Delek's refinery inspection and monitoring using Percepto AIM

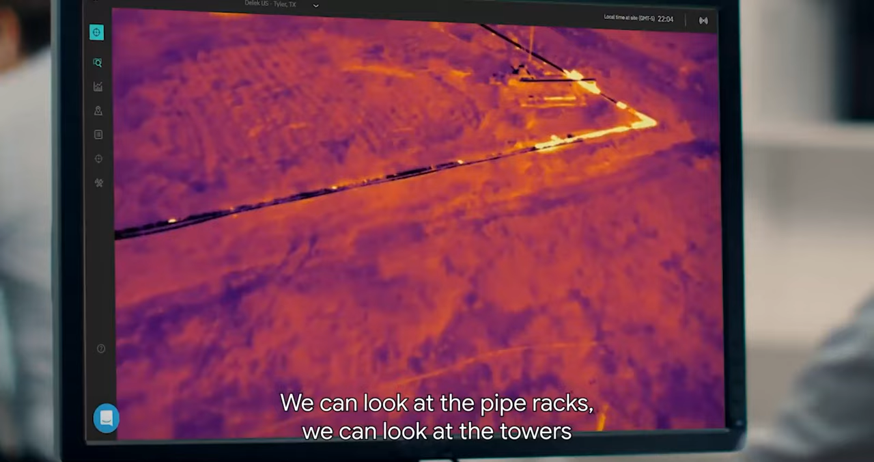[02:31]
We can look at the pipe racks, we can look at the towers without having to build scaffolding.
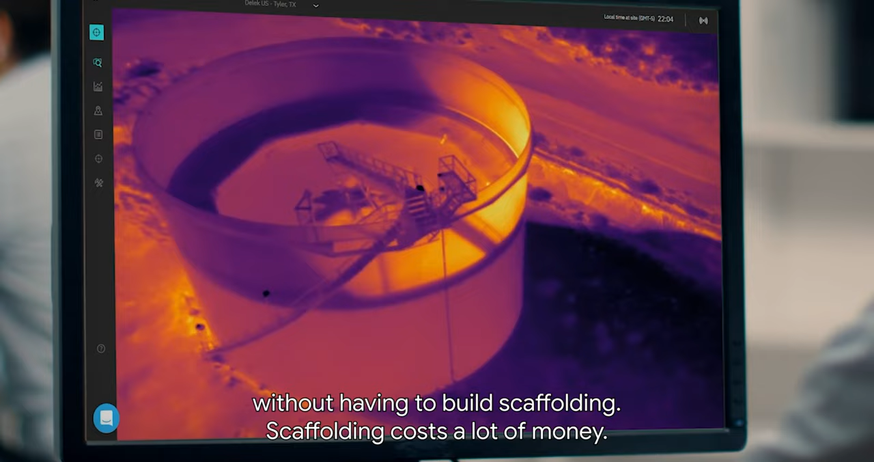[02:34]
Scaffolding costs a lot of money.